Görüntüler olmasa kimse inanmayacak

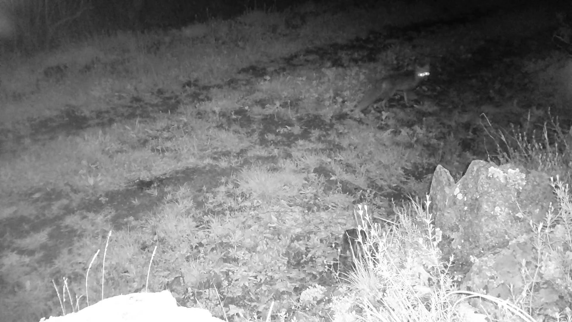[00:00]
Tunçbilek ve Hamitabat Mahallesi'nde yaban hayvanları görüntülendi. Kütahya'nın Tavşanlı ilçesinde doğa sever Şevki Şimşek'in ormanlık bölgeye kurduğu fotokopan ile nadir görülen vayşak,